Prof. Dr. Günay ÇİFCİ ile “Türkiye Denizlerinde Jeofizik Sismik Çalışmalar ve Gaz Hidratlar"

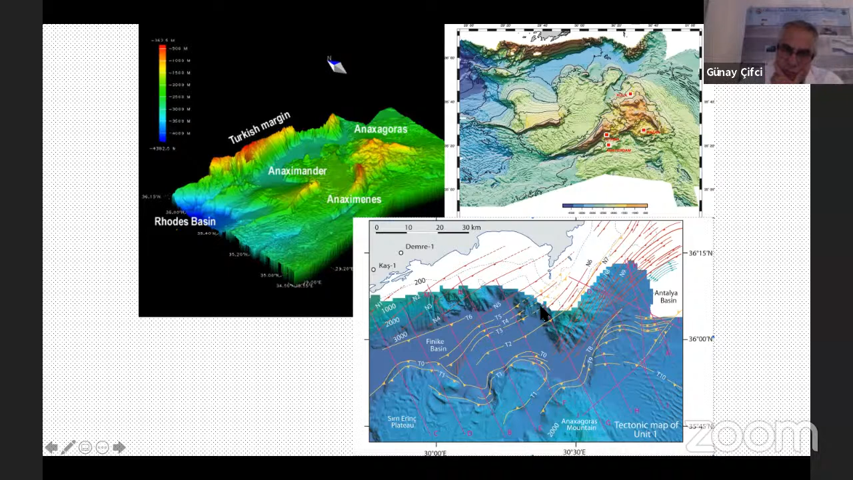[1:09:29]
Burada yaklaşık Kuzey Doğu, Güney Batı bir temel doğu tatının faiz zonu olarak karşımıza çıkıyor. Şimdi bunun genel bir şeysine baktığımızda, bu J ile gösterilen kesit düzenine baktığımızda, buradaki sismik kesit içerisindeki özellikle bu
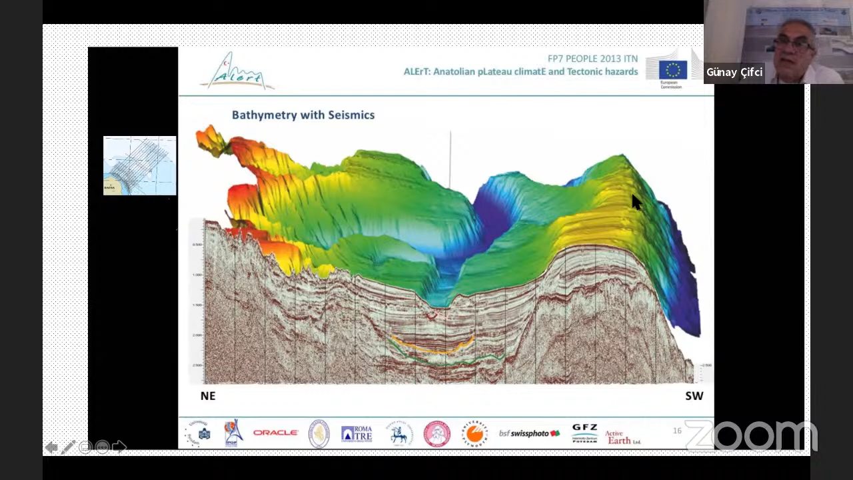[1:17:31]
Bakın şuradaki derin şey, Yeşilırmak'ın ve Kızılırmak'ın buradaki kanalının yarattığı biz kazanımı yüzeye rezonel şeyleri görmekteyiz kanalları. Bu da Doğu ve Batı Arzalarını ayıran, Orta Karadeniz sırtına, Androzov, Arkaliçer'in eski olarak adlandırılan Orta Karadeniz sırtına görmekteyiz. Bu da Alert 7. çerçeve kapsamında olan bir projemizdir.